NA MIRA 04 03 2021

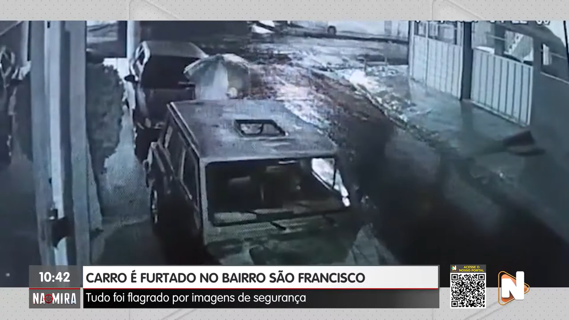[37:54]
Tá aí, ó. Chegou aí no carrinho, foi lá pra ajeitar o alarme, pra tirar o alarme, foi, Rayan? Parece que ele foi lá no capuz lá do veículo, lá. Ó, tirou o carro, destravou o carro e levou o carrinho do rapaz.